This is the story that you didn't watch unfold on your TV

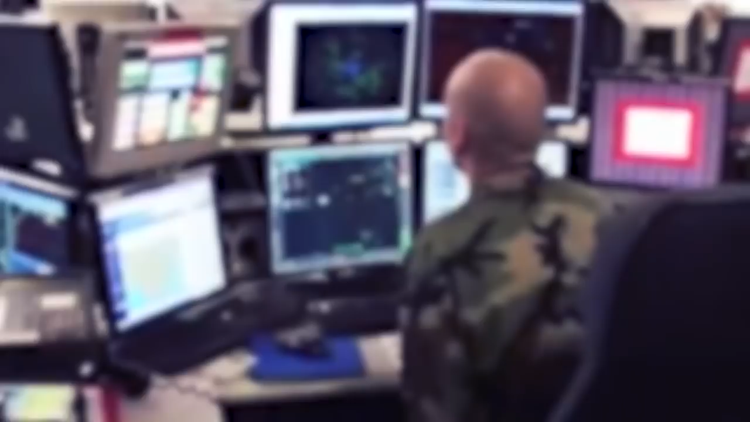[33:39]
stopping the fake simulations from confusing the radar operators.
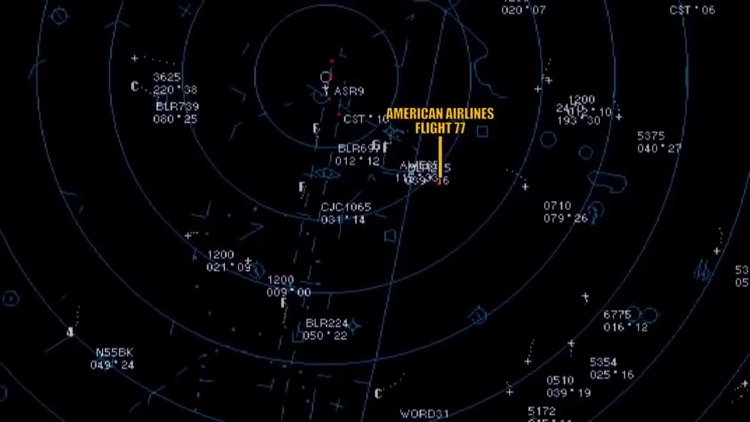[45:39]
What part did these war games and exercises play in hampering the response of the many military officers who had spent their whole careers training to protect American airspace?